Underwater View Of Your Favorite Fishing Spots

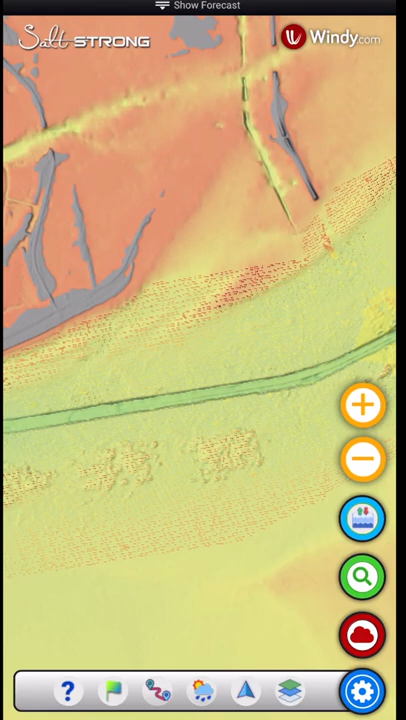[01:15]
And we've been able to go catch some really nice grouper without having to go out very far in our bay boat using this same technology. In fact, you can do it in pretty much all of the major inlets and passes. This is off Egmont here.
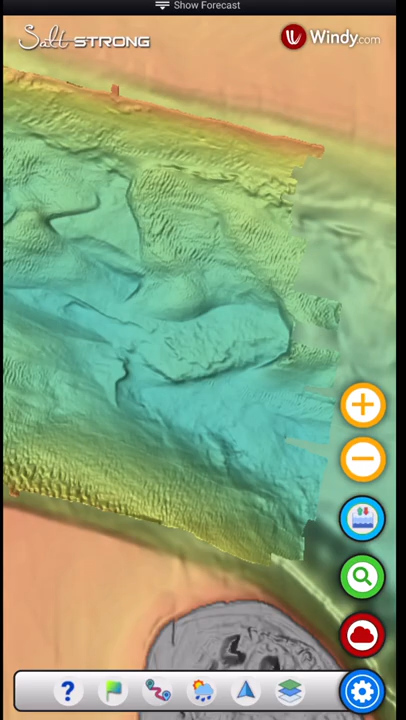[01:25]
And guys, I mean, look at this. You can see every single ledge.
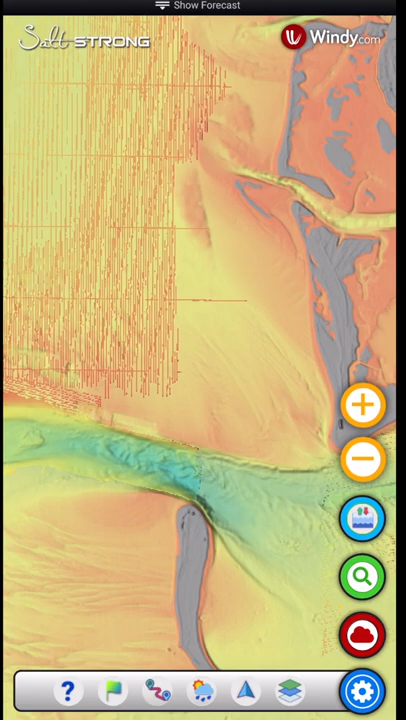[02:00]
if you will, little types of structure in areas that have really murky water, because this literally shows you what's happening underneath the surface.
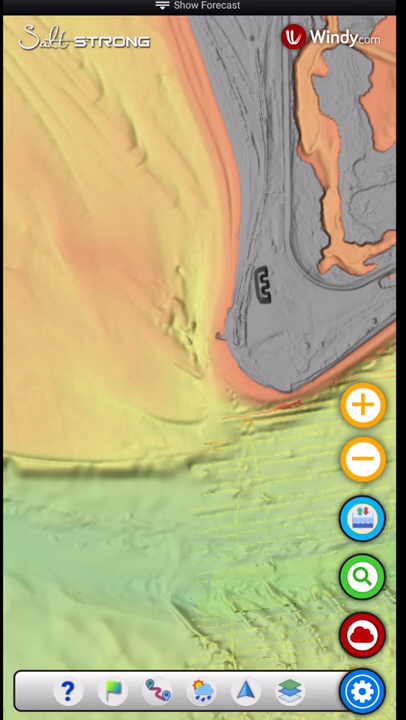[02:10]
So this is just one of many reasons so many people are raving about this Smart Fishing Spots app.